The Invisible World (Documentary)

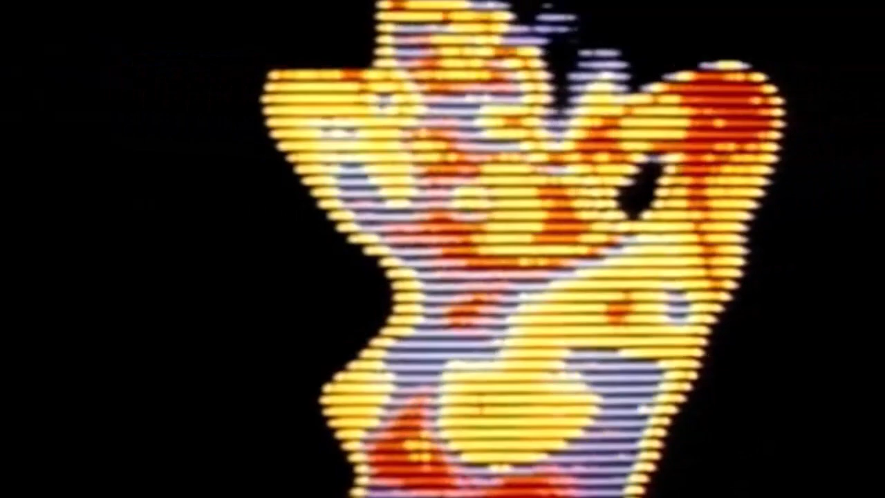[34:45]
Each color represents a 1/2 degree difference in temperature. Red areas are the warmest, blue the coolest.